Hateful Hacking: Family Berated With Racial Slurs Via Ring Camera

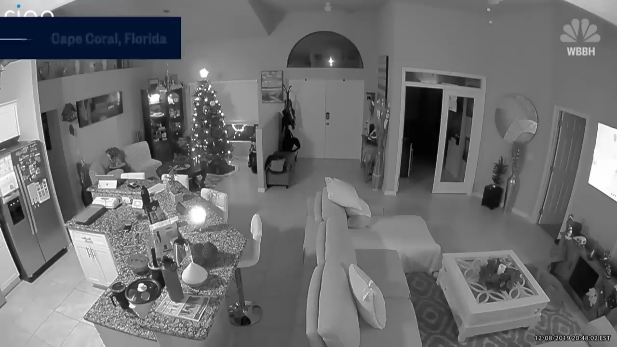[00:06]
Cooking and catching up with their oldest son through FaceTime was on this Cape Coral couple's agenda. All of a sudden, we heard the siren.